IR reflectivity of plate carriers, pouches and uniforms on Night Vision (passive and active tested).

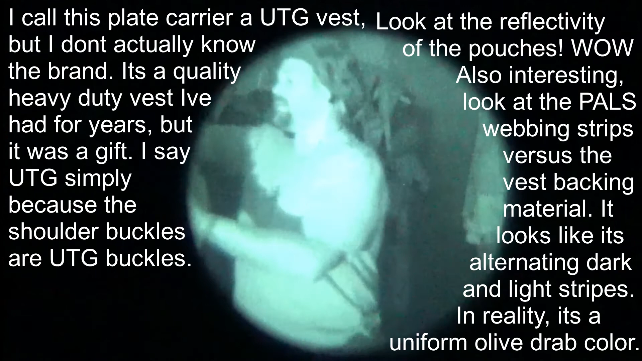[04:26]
Now you've got in the seat what each looks like with infrared illumination.